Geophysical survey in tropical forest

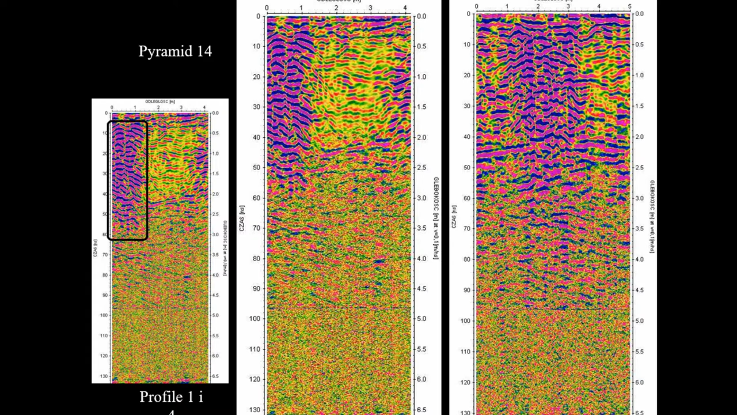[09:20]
Unfortunately, the results, they are showing some kind of anomalies, but it was just to 2 meters deep, as the grave chamber was about 14 meters long.